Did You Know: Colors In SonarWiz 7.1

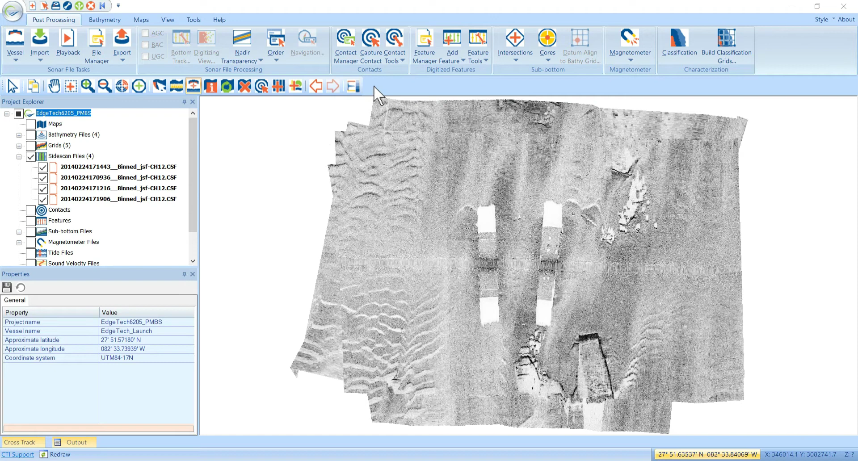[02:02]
So here we've got four side-scan files, and they have the default gray color palette that we set before. Now, the way to override all of these at the same time is to use the color window. The usual way to open the color window is to look at your mapping toolbar, and it's this last icon on the end here, the color window bar. And once that opens up, you can either dock it here,
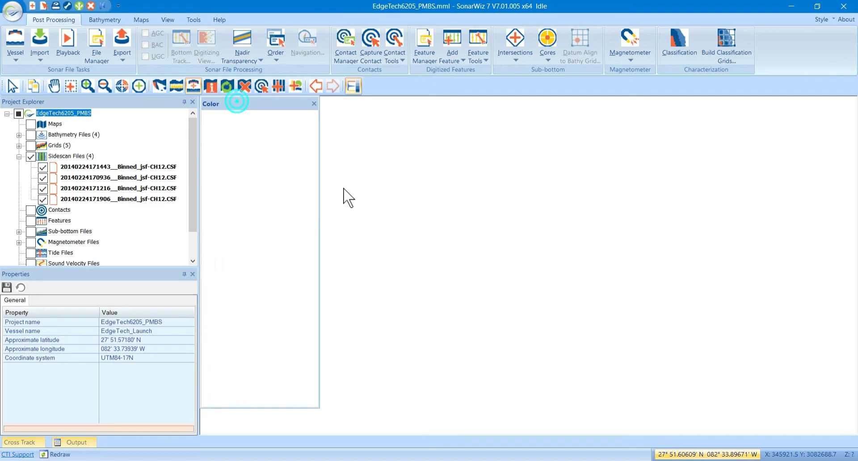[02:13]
or you can drag it around and dock it on the other side, however you like. So, the way to override the data is first select your data type. And again, since these are side-scan channel 1 and 2, we select the side-scan channel 1 and 2 data type.
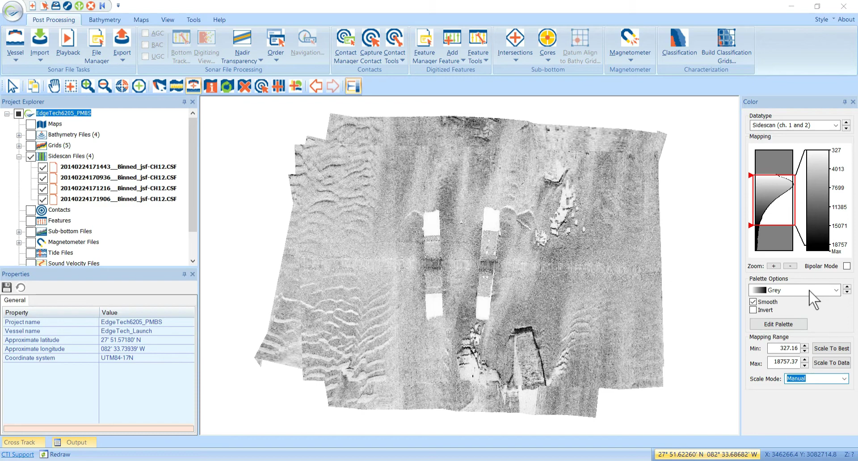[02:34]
Then down here, we're going to switch this to manual. And now all of these controls are available to you. You can change the color. Maybe you want to do something a little fancier with a bronze color scheme. If you want to brighten it up a little bit, you can change how the color bar is mapped to the histogram here. So, this histogram shows you a histogram of all the amplitudes from channels 1 and 2 right there. You can manually set the minimum and max values down here if you want to match some previous settings you had.
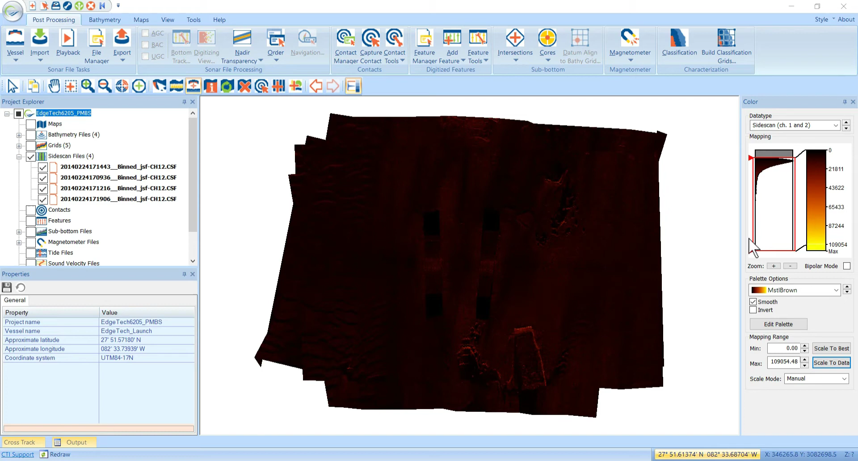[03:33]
And the maximum to all the way up to 109,000 on this one. So, you can tell from the histogram that there's quite a few outliers out here. It's way out here in the tail. So, you can also hit the scale to best button, which will automatically zoom in to where the majority of your data is located. And you can see it kind of clipped off the tail here. Maybe too much. Slide that out a little bit. Anyway, the coloring is all personal preference. But when you adjust things here in the color window, you're adjusting it for the entire group of channel 1 and 2 side scans. And the same is true for all these other data types. There's one for bathymetry.
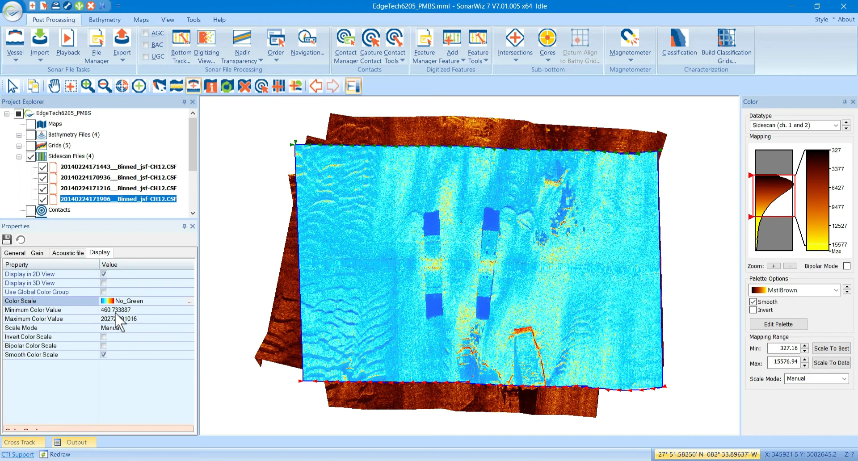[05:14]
You can change the Minimum Max values. In fact, you can even open up this same type of dialog. You'll see there's a little three dots icon here. If you click that button, it opens up this Scale Properties window, which is very similar to the color window, but it only applies to this one file. And it has all the same buttons. You can drag and drop, adjust to see the histogram, etc.
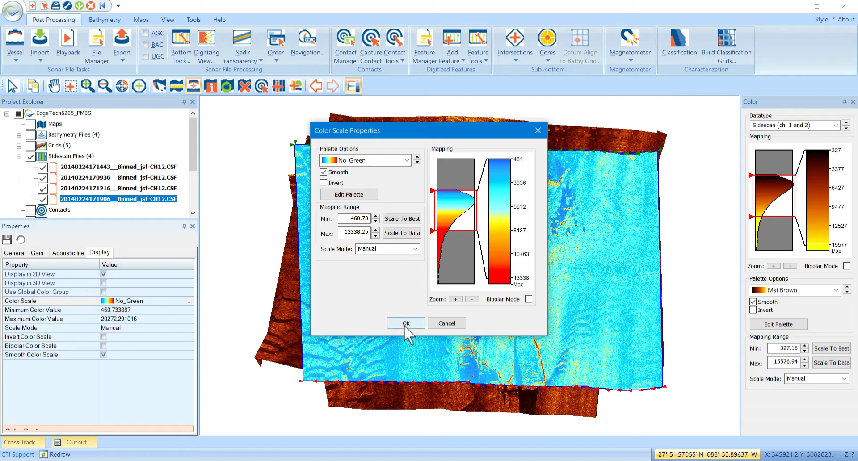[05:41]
And that would allow you to override it for the whole file. Now, if you want to regroup this back in with all the rest of the Channel 1 and 2 side scans, all you do is go back to the Use Color Group again, and click that.
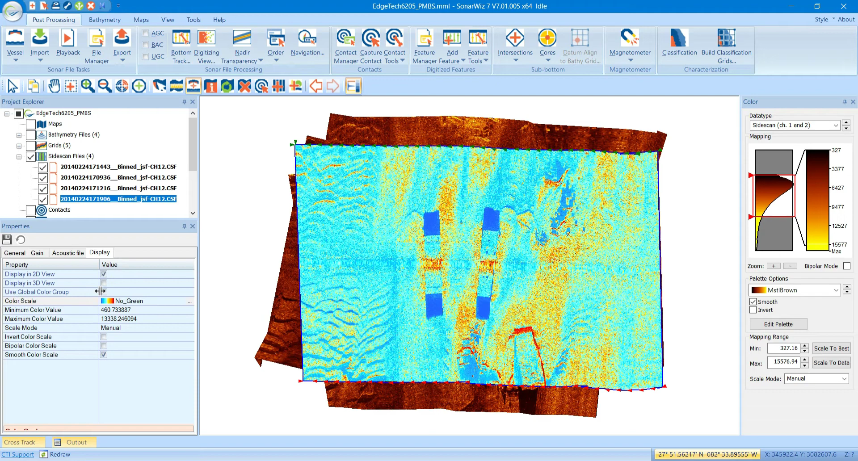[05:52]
And now, you can see these have been grayed out, and they're no longer active. And it's going to switch over to start using the Group Color Palette back in here again. Now, every single data type in SonarWiz has these display properties like this. So, you'll notice that bathymetry files will be colored by the bathymetry group here. So, if we go to bathymetry, now change this to manual.
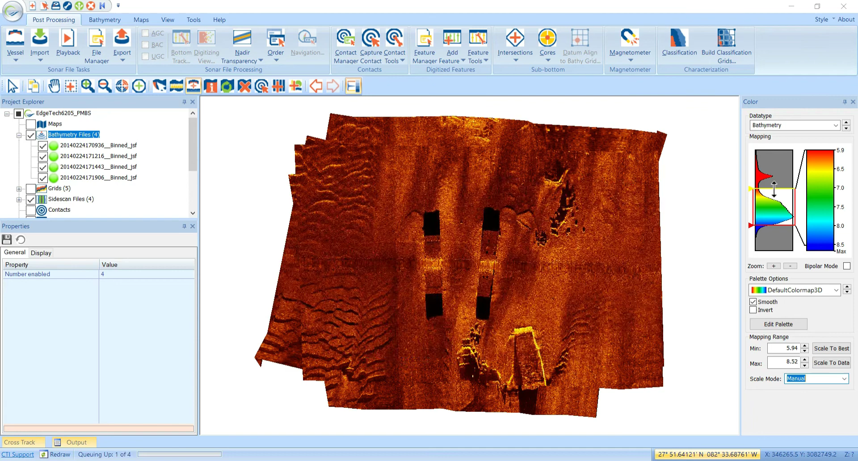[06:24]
Now, we can adjust the bathy files however we want. And, of course, if you select them, go to Display, you can uncheck this box and then override how the depth data and the backscatter data are going to be displayed. Same thing with grids. Typically, with grids, they don't. In 7.1, they're not tied to any particular group by default. They're usually left unchecked. So, if we look at a grid here, here's an amplitude grid.
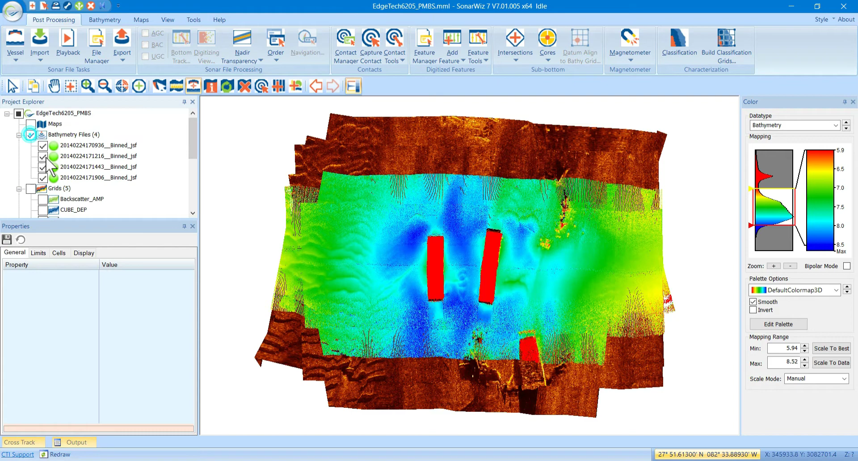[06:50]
And I'm going to turn off the side scan file. So, now we're just looking at a grid of the amplitude data. If we select that, go to Display, you'll see it's not coupled to the group amplitudes. It's all on its own. And we can just change that to something else.
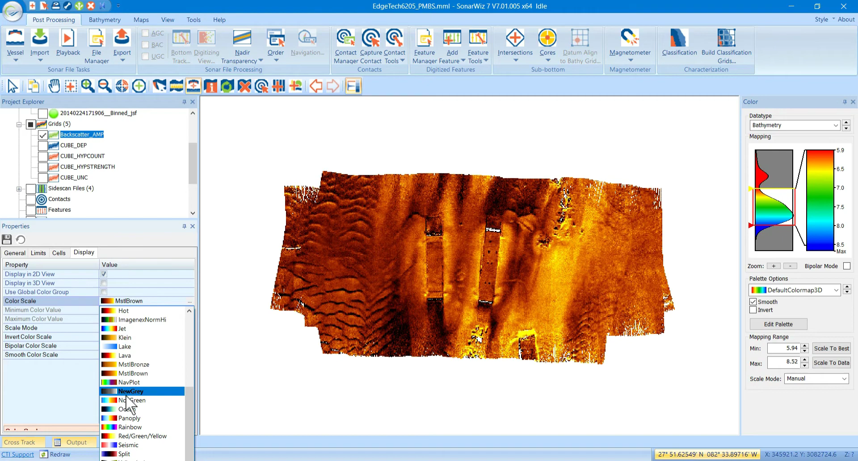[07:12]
Usually, bathy backscatter, for some reason, is usually grays and whites like this. But that's how colors work in SonarWiz 7.1. So, you have three options. The first one is go up here and define your default color palettes however you like for your project. And then all new data that comes in will be assigned to these color palettes.
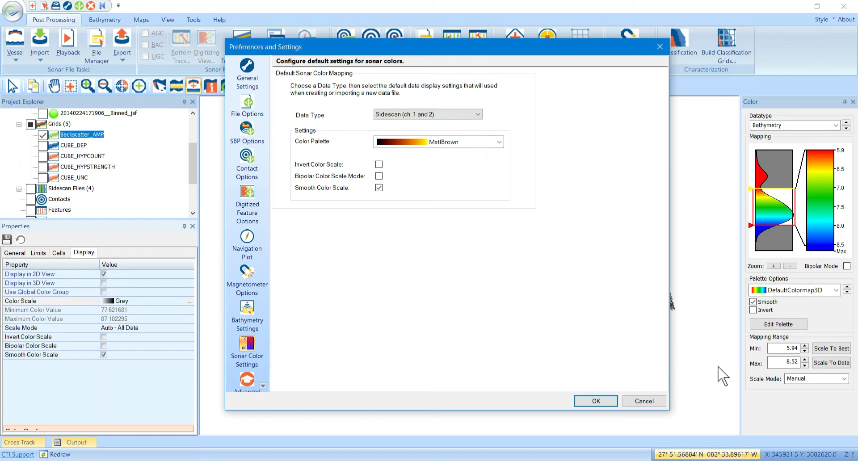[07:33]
If you want to make adjustments to the whole group, you use the color window here. And that allows you to make bulk adjustments to all your bathymetry files or all your side scan files at the same time.
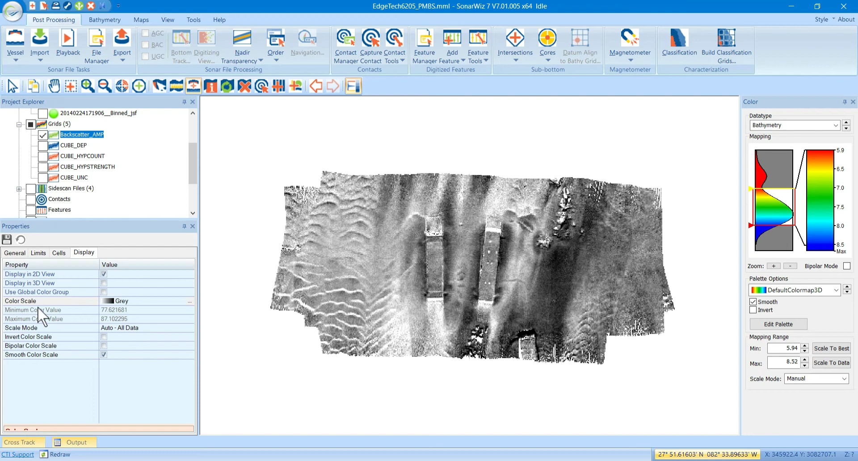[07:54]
And then if there's a particular file that you want to override or you want it to look different than all the rest, just go down here, select the file, go to the Use color group and uncheck that. And then you can override and set it exactly how you want for that particular file.